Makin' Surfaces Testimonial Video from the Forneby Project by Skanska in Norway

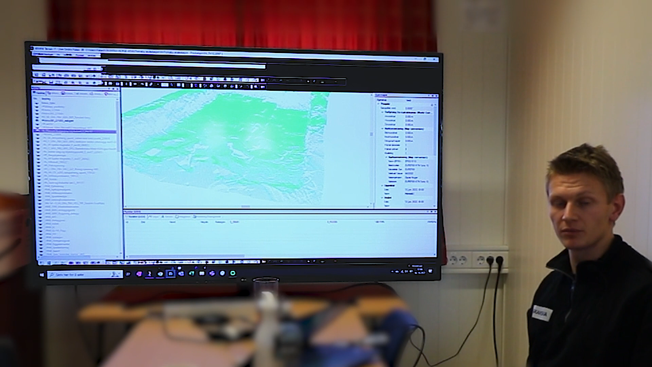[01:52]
et og et punkt, og her har jeg lagt på Planum modellen da,